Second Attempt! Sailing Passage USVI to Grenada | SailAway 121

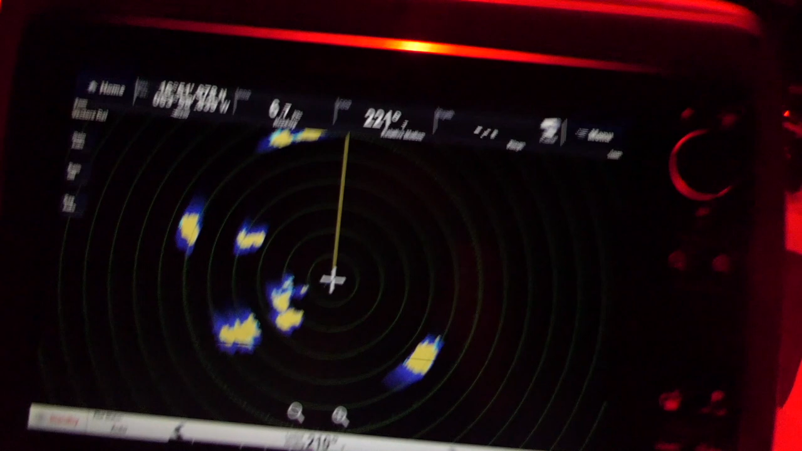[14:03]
right now on our radar and we have changed course and are running
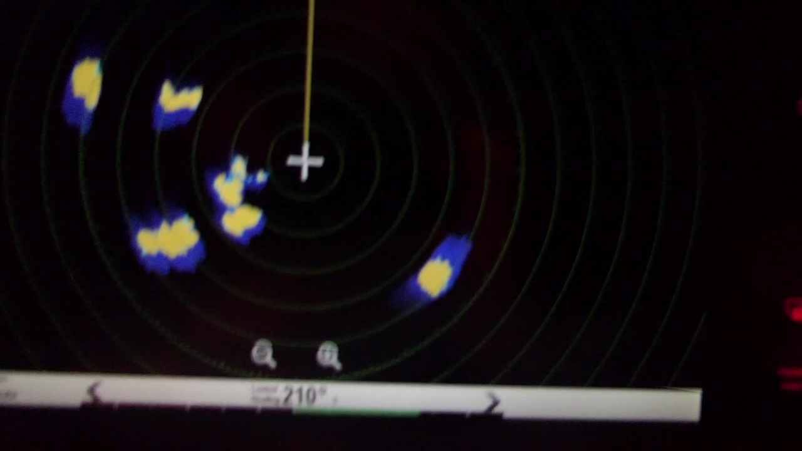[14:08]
with the wind pretty much it looks like it is more
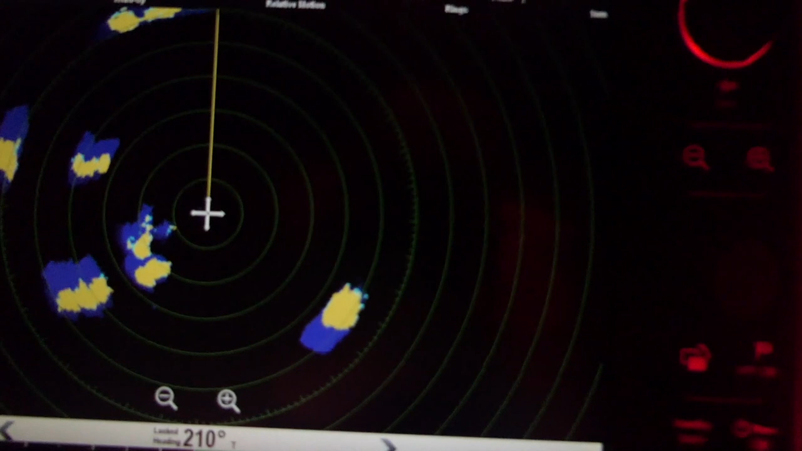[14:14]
or less dissipating and it hasn't quite caught up to us we've got a little bit of its
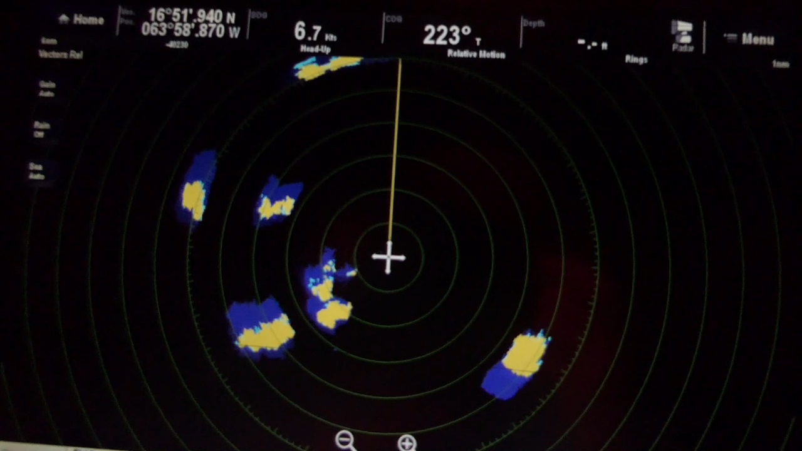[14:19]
wind and then we've got more of them up here so we're hoping we can outrun
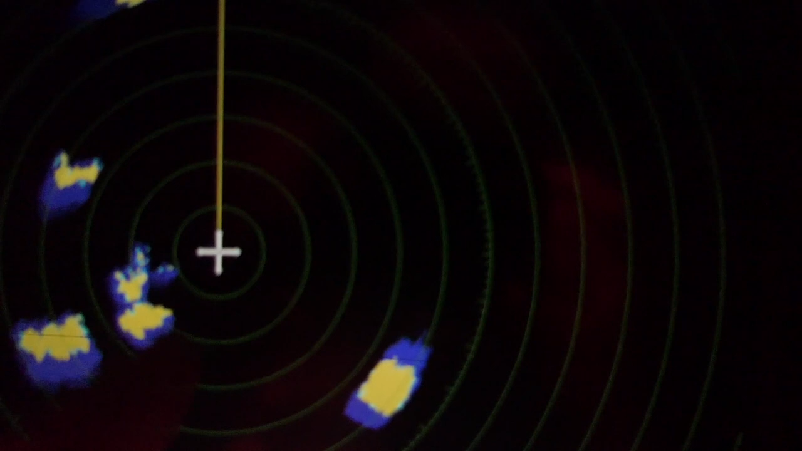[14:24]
this one and it will disintegrate and then we can start to turn back up wind
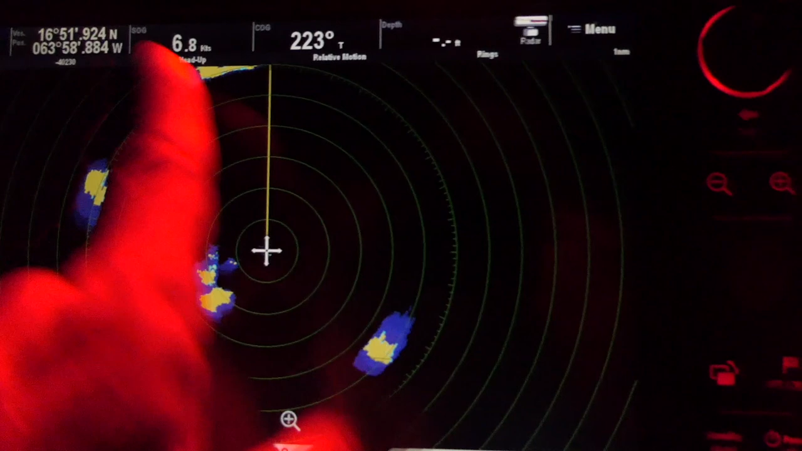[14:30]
and duck in behind this one otherwise pretty darn good night we've been hauling
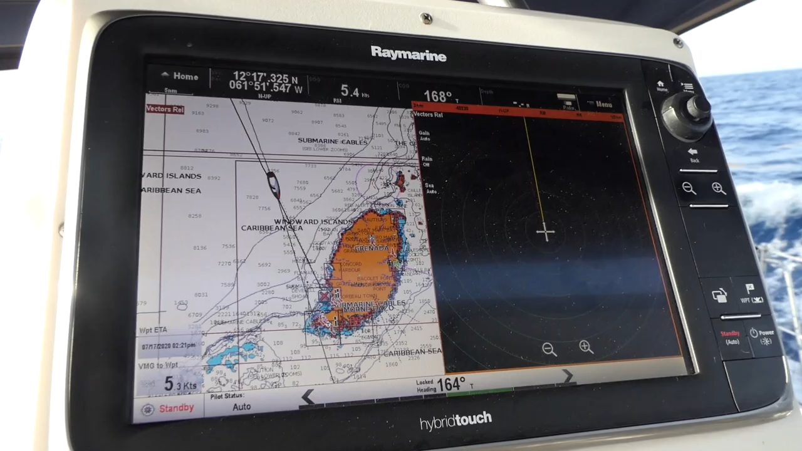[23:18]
And, I kept looking at the screen and thinking, oh, we should be able to see land by now. Turns out, I can.